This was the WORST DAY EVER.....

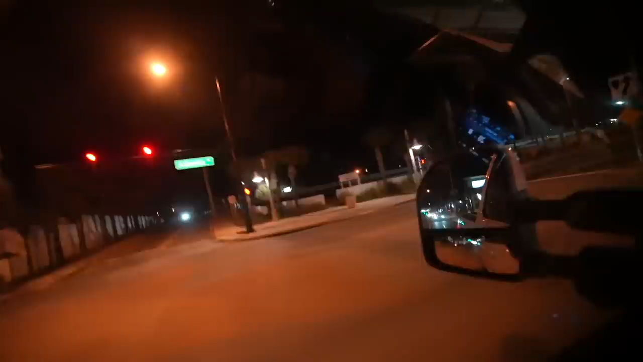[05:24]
boardwalk kind of ends right here at the slingshot there's crabby joe's out there there's crabby joe's that's like the pier right there like that that thing's over the beach like that's over the water right now oh it's